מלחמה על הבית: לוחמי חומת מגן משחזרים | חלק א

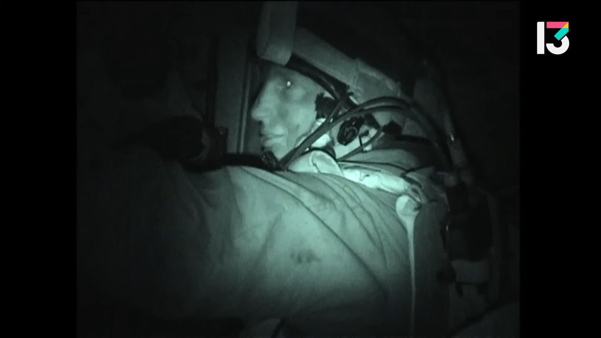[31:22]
יחסים לנוער קרב, שאני, עם כל הניסיון שהיה לי, הוא אחד מהמאתגרים המפחידים בחיי. פשוט אתה, אין לך מושג למה אתה נכנס.
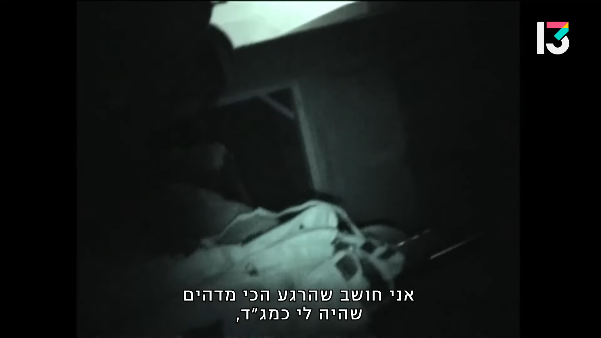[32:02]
אני חושב שהרגע הכי מדהים שהיה לי כמגד,
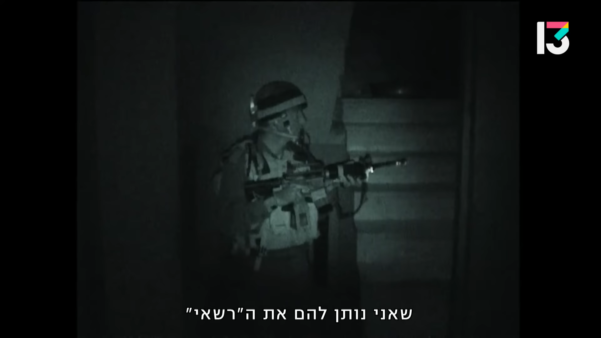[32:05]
שאני נותן להם את הרשאי, ולפתע נעלם לי הגדוד.